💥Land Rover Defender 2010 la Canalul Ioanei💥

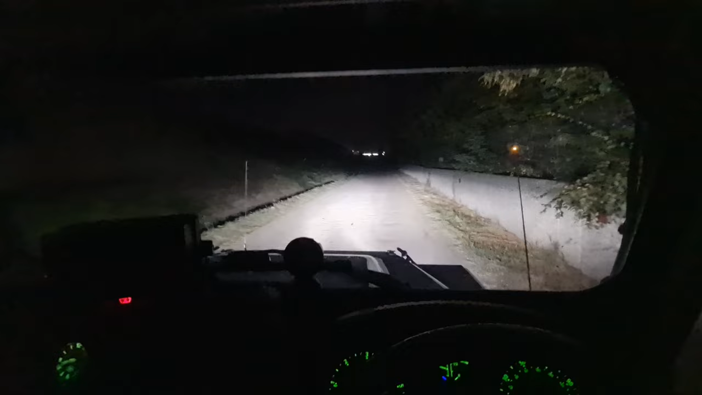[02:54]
Hai să vă arăt ce are Marc aici pe mașină. Am ieșit noaptea la o tură. Are montate pe faruri LED-uri. Dacă era la noi în România și trecea prin orașul Buzău, era mâncat. Fiți atenți. Ți-a făcut lumină. Hai să vedeți de afară.
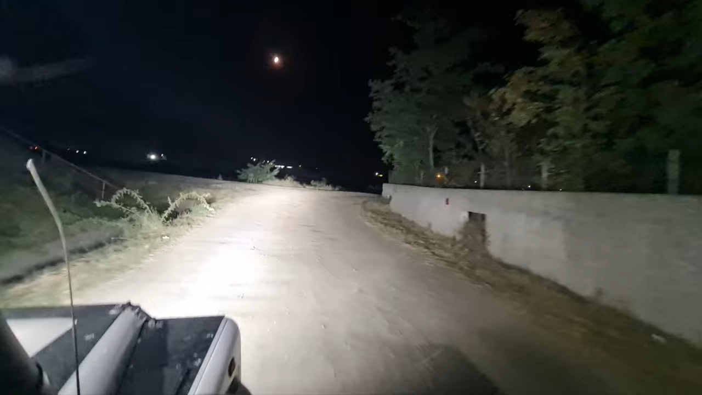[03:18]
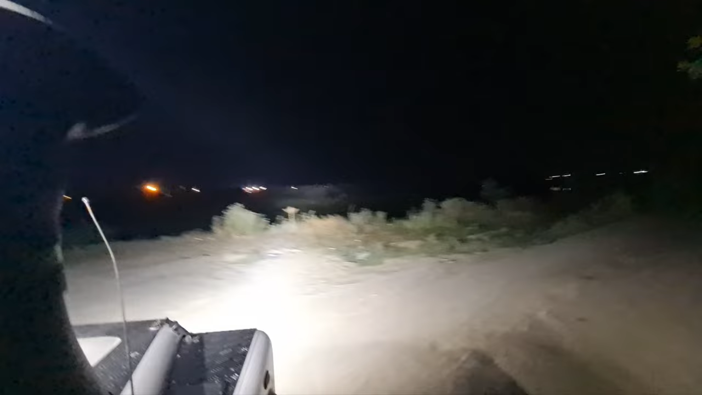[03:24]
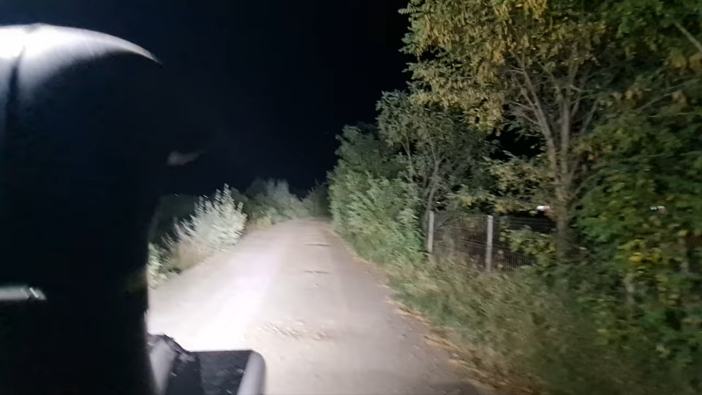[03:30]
Ia fiți atenți, stați că am văzut ceva